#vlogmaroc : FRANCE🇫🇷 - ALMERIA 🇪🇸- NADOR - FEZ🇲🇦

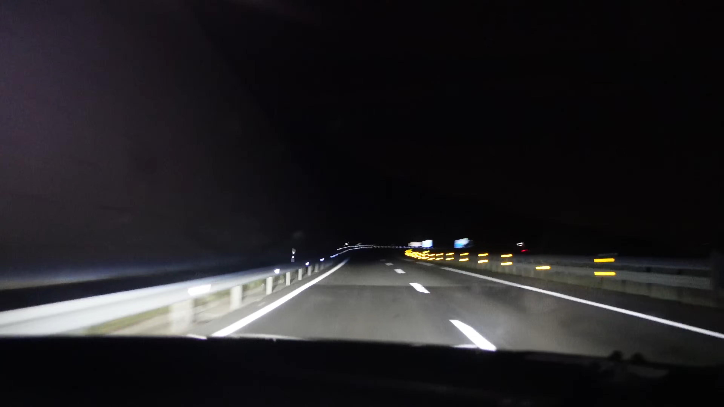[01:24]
Nous sommes arrivés en Espagne. Nous avons passé la frontière à l'instant. Donc nous avons mis... Là, il est 3h moins le quart.
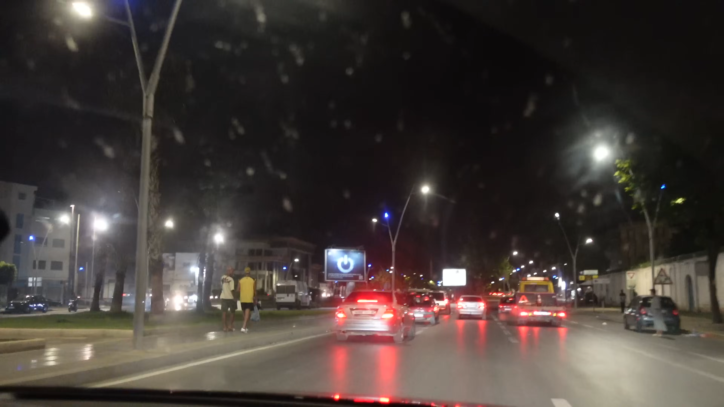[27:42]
Donc là, moi, je connais pas Nador, donc je peux pas vous dire où je suis, d'accord. Mais ceux qui savent, ils vont reconnaître. Taxi. Oh, on n'a pas vu un taxi bleu tout à l'heure?